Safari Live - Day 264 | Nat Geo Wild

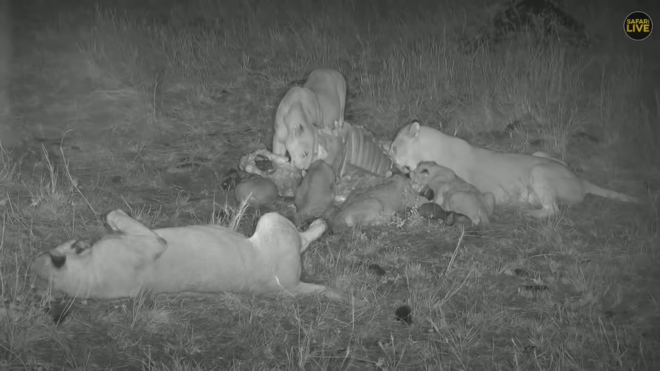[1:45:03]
Things are getting merrier here on Thanksgiving Day, as all the three cubs are still chipping in and digging for the meat on this, what used to be a buffalo. And we are in the Mara Triangle in Kenya. And for those of you who have never joined us before, this spread of lions is called the Sausage Tree Pride. The Sausage Tree Pride, because we have known them to love climbing particular trees that we call the Sausage Tree.
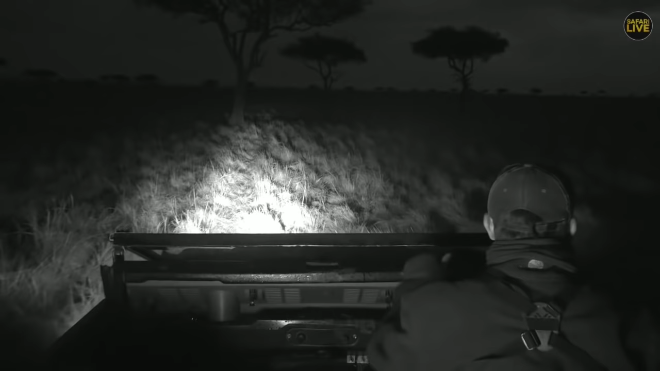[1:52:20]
Thanks, David. We are officially with the Awino Pride. That is 100% certain all five members are up and mobile. They are after that herd of zebra that we saw earlier. The zebra are all a little bit confused over in the open plains. And the lions are just on my right hand side. I am just going to move up a little bit and see if we can get one on the IR light in a second. They are heading straight for that herd of zebra.
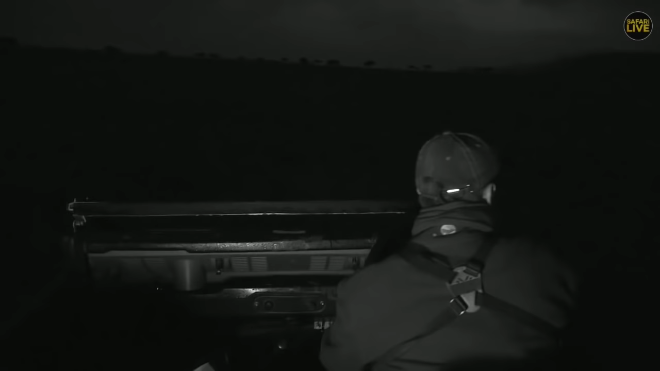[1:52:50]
Just park in between these trees and you will be able to see at least one of the lionesses now at 2 o'clock.
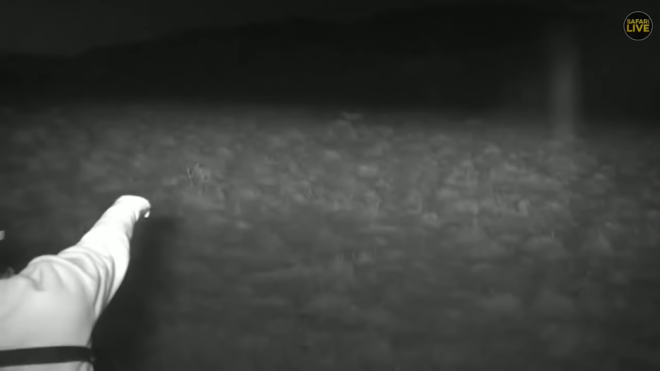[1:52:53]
There is one of them. She is moving directly towards where there is that large
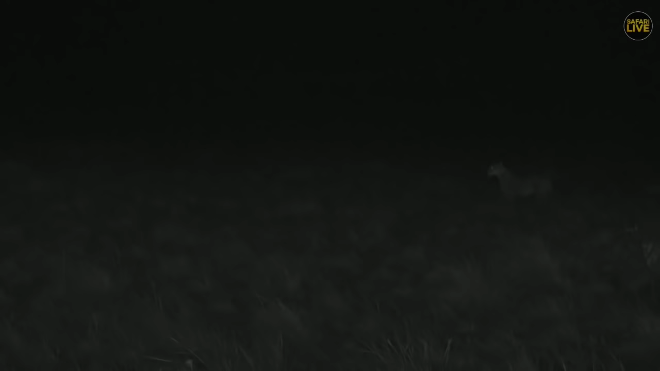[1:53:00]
herd of zebra that is all grouped together off to our left hand side. We are not going to shine any lights. The zebras are moving ahead of us. She is keeping an eye on them. Pay attention to see what the rest of the pride do. They are all five members. And that wound on that young male is looking much better. He was actually running and jogging just before and tackling his sister. So the wound is still a bit superficial on the surface. You can still see it is a wound, but it seems to have healed nicely.
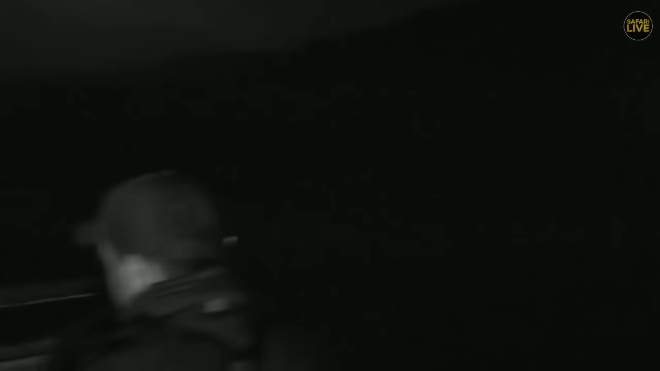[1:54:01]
The zebras are moving over here ahead.
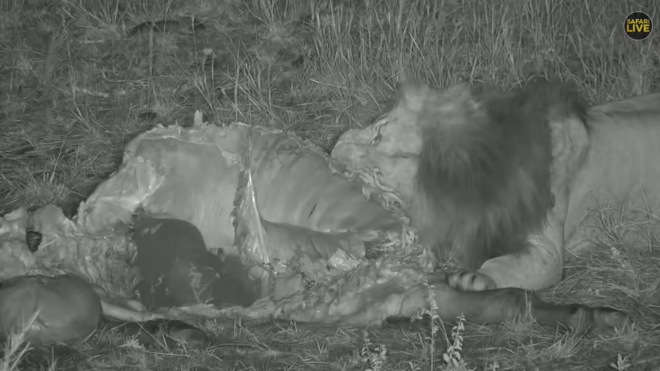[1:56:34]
And the last few days we have seen him hanging around with these females of the sausage tree. Now you notice as soon as he got here, the females gave way. The calves have also left. And this is how the lions hierarchy work. This is the pecking order. Once the males arrive, everybody gives way. You can see one lioness there. We are just still being snoozy.